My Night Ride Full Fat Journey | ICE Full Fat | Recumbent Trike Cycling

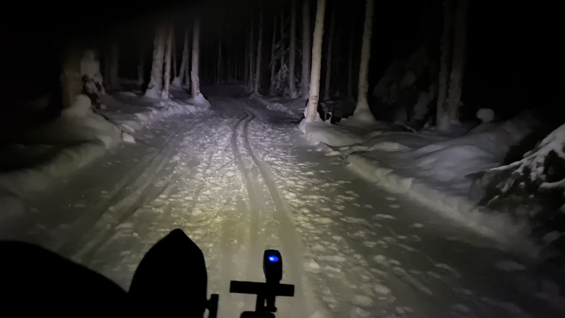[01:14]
I'll do enough here to hang on. This is what winter, snow, cold, and let's add one other element, in the dark cycling's all about.